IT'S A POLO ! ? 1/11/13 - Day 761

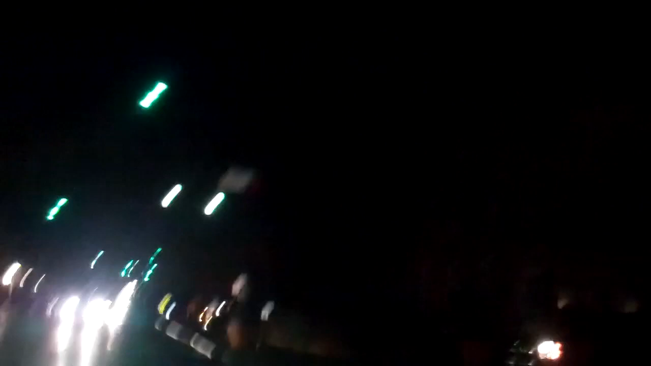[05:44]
We have a green line here. It is 49 degrees.